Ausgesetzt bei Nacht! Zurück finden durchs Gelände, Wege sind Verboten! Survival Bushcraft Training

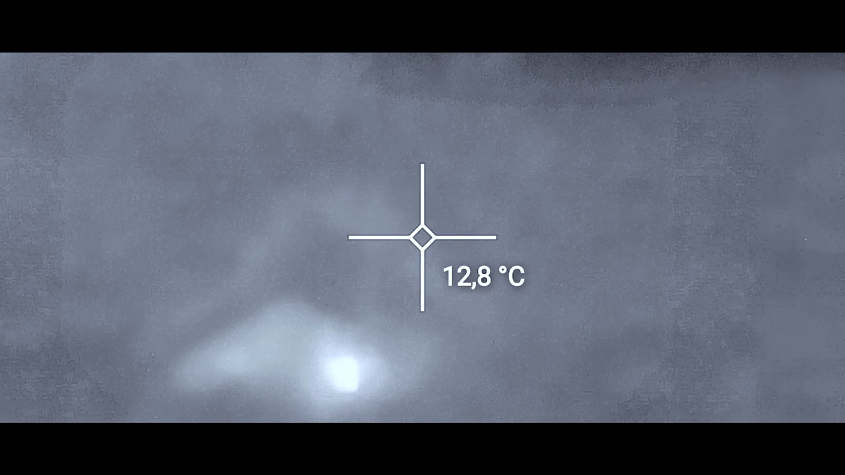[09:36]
Das ist ziemlich lustig, weil man sieht so richtig schön deinen Kopf. Also dein...
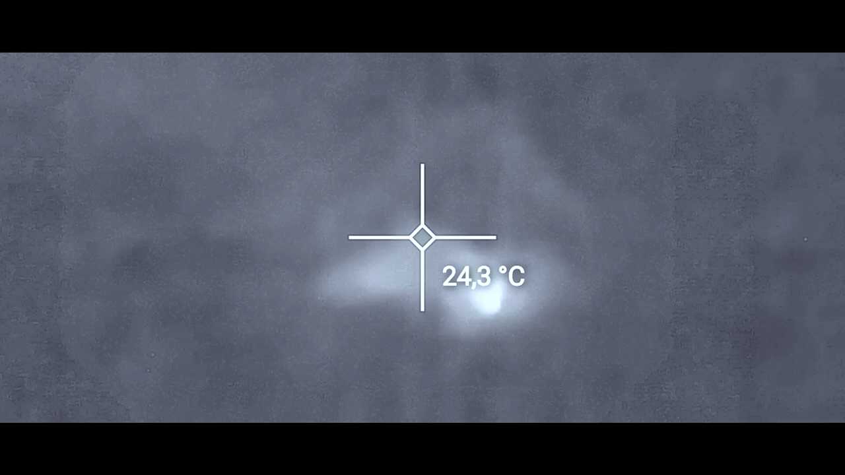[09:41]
On screen: spot 24.3°C
Ja, einfach so eine runde Birne. Ja. Tja.